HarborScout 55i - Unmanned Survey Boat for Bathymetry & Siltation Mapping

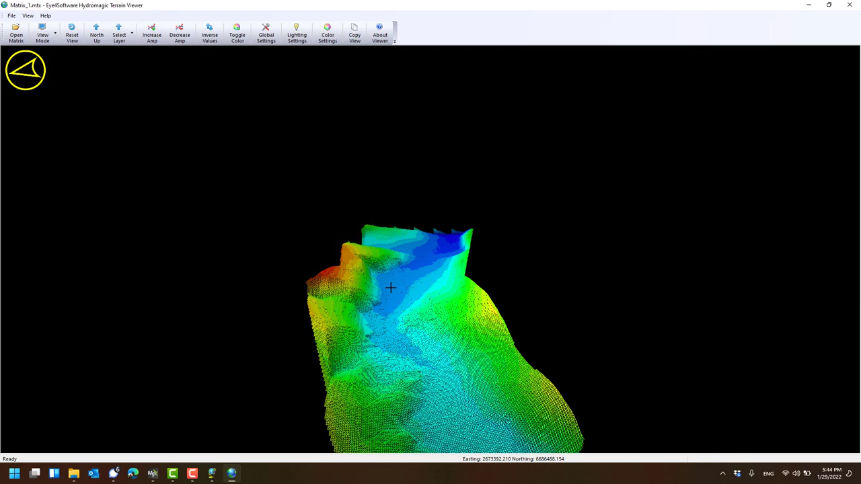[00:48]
we can even do a 3d render of the underwater photographer so whether